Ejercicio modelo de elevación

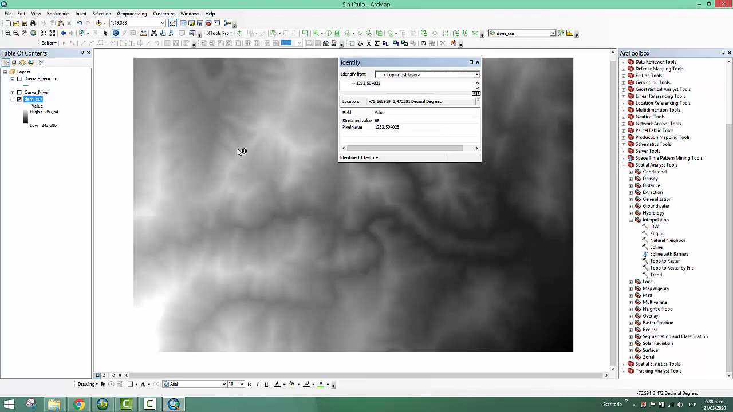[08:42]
Y obviamente, por lógica, en la parte más abajo nos va a dar valores de 1050. Cualquier punto que piquemos en el espacio va a tener información de elevación. En este caso, este es un modelo raster, una imagen en raster con píxeles. Si le hacemos un zoom a cualquier lugar, pues vamos a darnos cuenta que son información de píxeles.
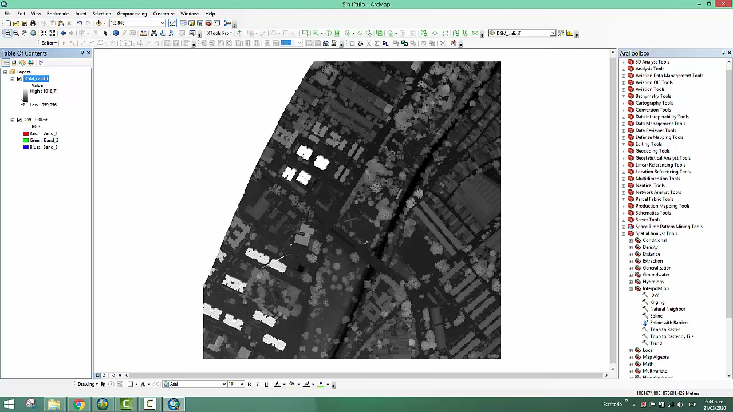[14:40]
En este caso, con las escalas de grises, vemos que los valores van de 959 a 1018. Si hacemos un zoom y lo contrastamos contra la imagen, prendiendo y apagando, aquí apagamos el modelo de superficie. Vemos que aparece la altura de los edificios, la representación de la elevación de los árboles.
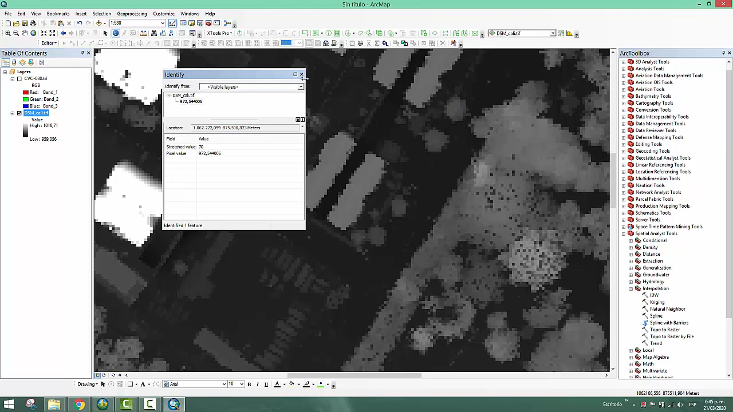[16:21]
Ahora, para ver esta misma diferencia, vamos a cambiar un poco el color. Vamos a hacer una representación en valores del arco iris.
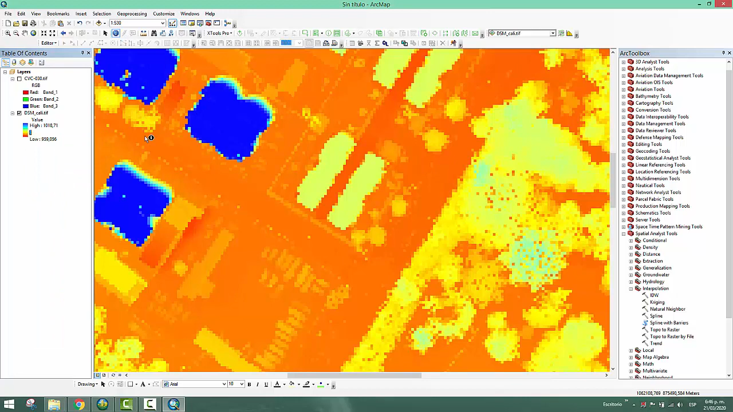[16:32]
Nos damos cuenta, vamos a hacer el stent. Esta elevación, pues ya tiene un gran cambio de representación. Entonces vemos una zona más baja. Esta es la zona del río. Obviamente valores de 950 metros. La parte más alta, la parte alta de los edificios, 1118. Vamos a cargar entonces el modelo de terreno. Recordemos que el modelo de terreno, entonces, muestra la parte más baja del terreno.
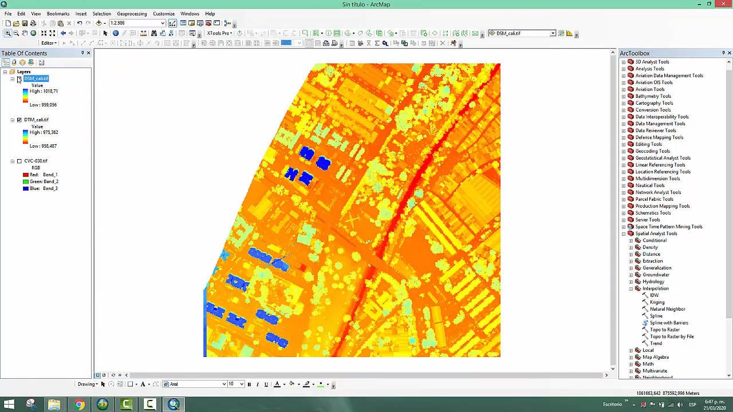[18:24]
Entonces solo nos da la información más baja, en este caso, del terreno, de la topografía. Aquí vemos las dos diferencias básicamente entre un modelo de superficie y un modelo del terreno. Un modelo que muestra la forma del terreno. Entonces si apagamos los modelos de superficie y de terreno y prendemos la ortofoto,
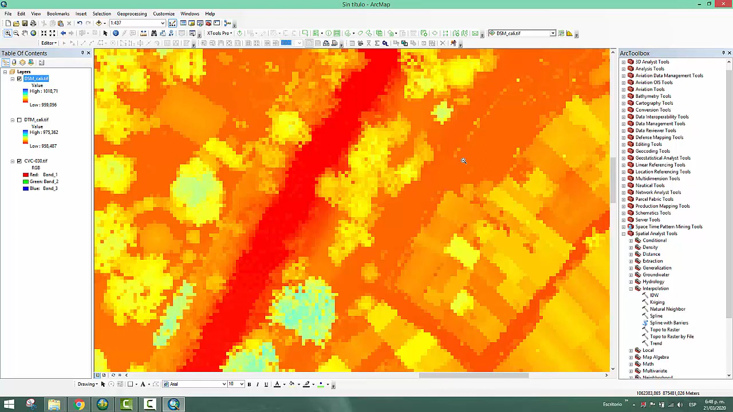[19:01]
sino la forma superficial de todos los elementos que hay aquí. Esta es una manera fácil y rápida de entender entonces cómo se diferencian estos dos tipos de datos topográficos.
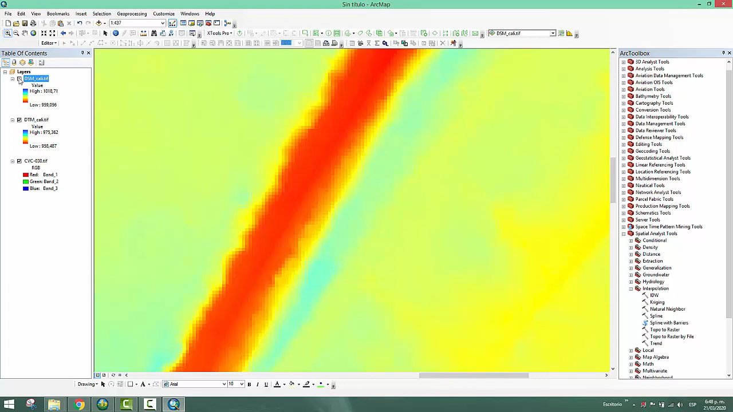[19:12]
Digamos, uno que tiene en cuenta la superficie del terreno y otro que en cuenta solo la superficie topográfica como tal. Esto es un modelo o unos modelos desarrollados a partir de datos LIDAR, que son un vuelo, una manera de tomar los datos,
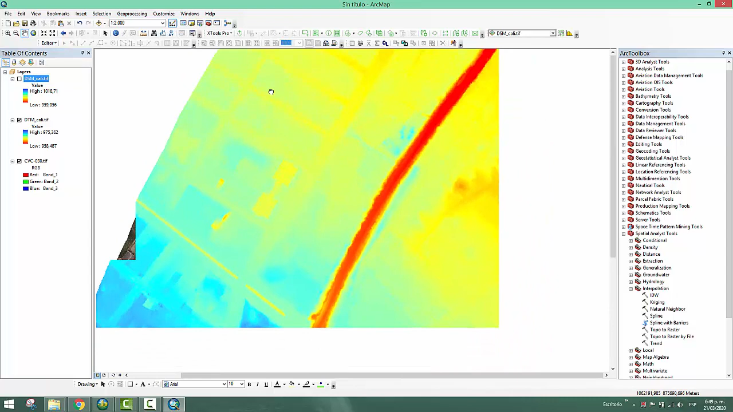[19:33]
los datos digitales, a partir de un sensor especializado tomado de sensores remotos con un láser. Un láser que hace un sobrevuelo con un avión y hace el escaneo de la Tierra. En este caso, pues se hace al mismo tiempo el escaneo terrestre con el láser y se toma la fotografía aérea para hacer un proceso fotogramétrico.
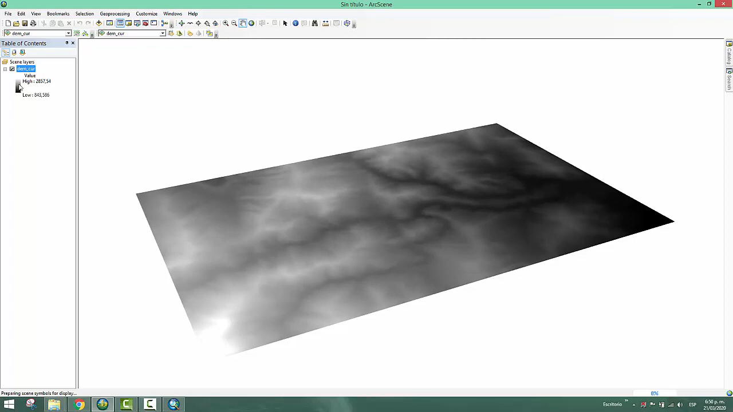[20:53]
Podemos mover, pero no vemos que haya una representación de la elevación. En este caso, pues vamos a representar en tres dimensiones esta imagen. Primero que todo, vamos a cambiarle los colores. Vamos a utilizar la gama del arco iris. Vemos que la representación cambia.
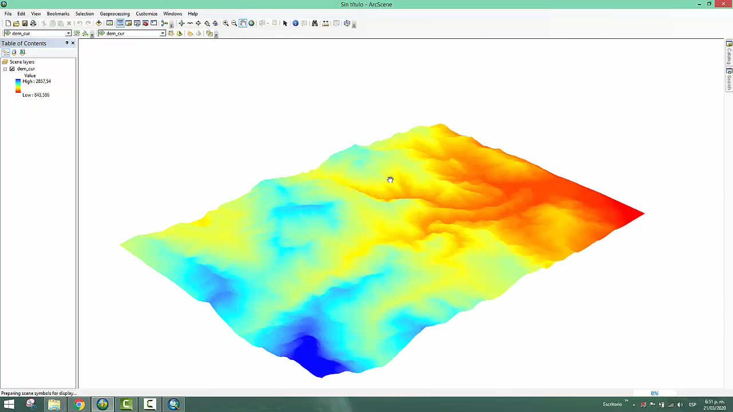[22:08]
En este caso, ya nos aparece el terreno. Ya podemos ver el terreno. Entonces, ya vemos una visión tridimensional del terreno. Podemos girar. Las distintas elementos para manejar la forma, cómo hacemos zoom, cómo rotamos. El más utilizado es navegar, que genera este triángulo. Este cursor, perdón. Y tiende a mover, a girar toda la escena. Podemos hacer un paneo con la mano. Podemos hacer un zoom, obviamente, en ciertas zonas.
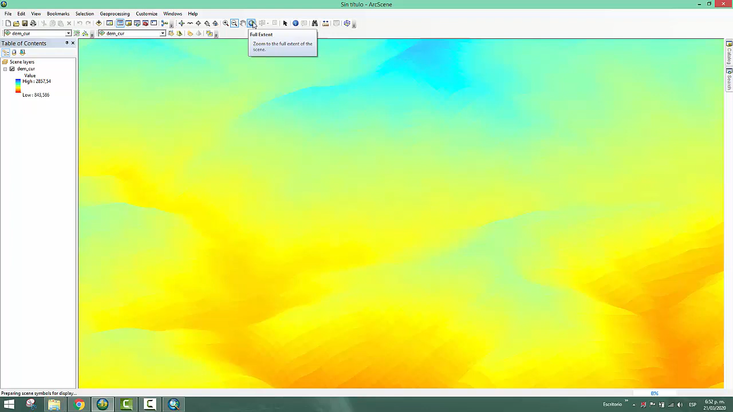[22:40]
Podemos hacerle el zoom a Full Stent otra vez, cuando se nos pierde la escena. Y tenemos el Fly, que simula el vuelo de un pájaro. Cuando ustedes le pican en Fly, sale un pajarito. Y, dependiendo de la velocidad, el procesador y todos los parámetros que tengan para visualizar. En algunos, su computador, si tiene poca RAM o tiene una tarjeta de video muy sencilla,
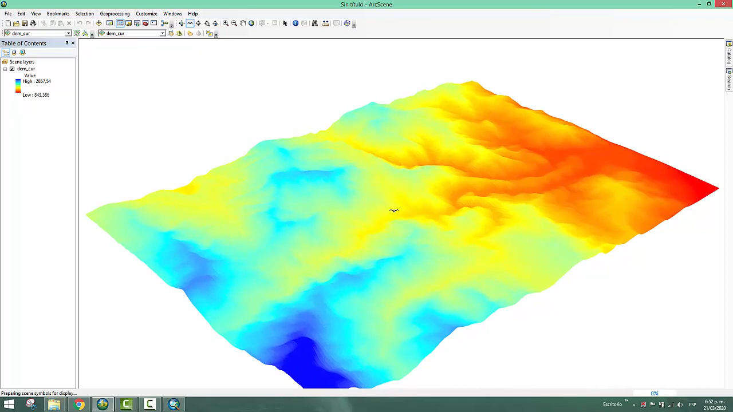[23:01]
no va a poder generar un proceso o no va a poder hacer una visualización correcta. Así que, en este caso, yo estoy haciendo un sobrevuelo, digamos, a vista de pájaro.
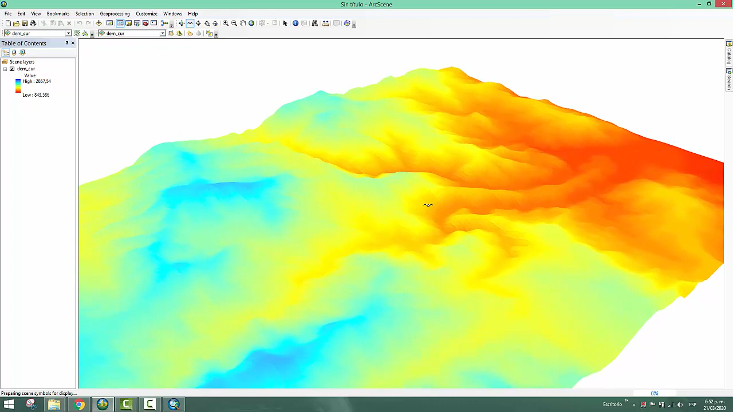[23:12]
Si le doy doble clic, cada vez que le doy clic, va a ser más rápido. Si le doy clic derecho, entonces voy reduciendo la velocidad.
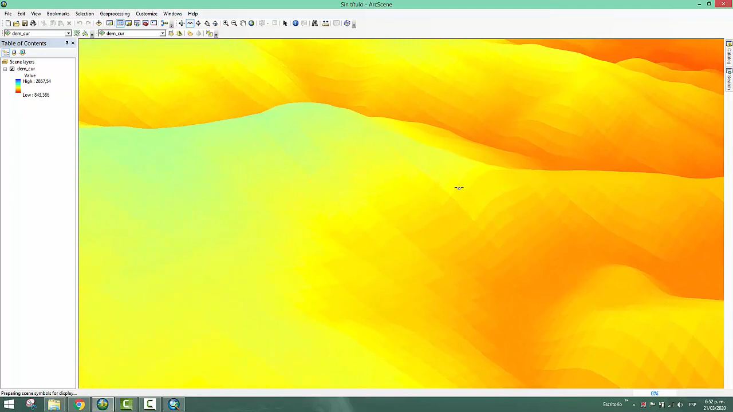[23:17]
Si quiero pararlo, le doy Escape.
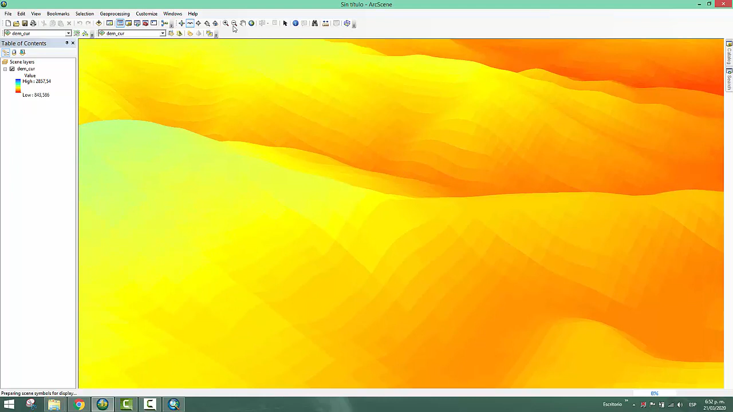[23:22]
Entonces, nos muestra ciertos aspectos. Digamos, aquí yo hice un sobrevuelo, voy a recorrer sobre las montañas. Como estoy dentro de la escena, pues voy a darle Full Stem para que me ubique otra vez. En este caso, esta es una manera en la que podemos ver la representación tridimensional. Voy a aplicar un efecto que fue el que utilizamos en el ejercicio anterior, que es el de la sombra.
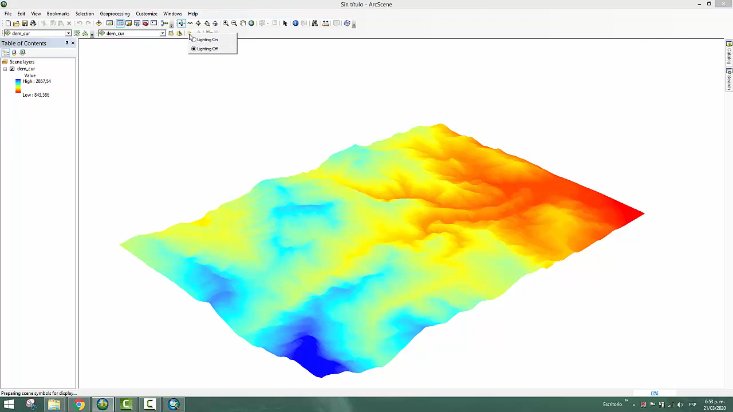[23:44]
Voy a prenderle la sombra. Lo vemos aquí en la barra. Si ustedes, de pronto, no tienen estas barras activadas, entonces le damos clic derecho en cualquier espacio. Es como las barras que tenemos en Argis. En este caso, estamos utilizando 3D Análisis, 3D Effects, Standard y Tools. En 3D Análisis y 3D Effects, en este efectos, la tercera punto, donde dice Layer Lining, podemos picar.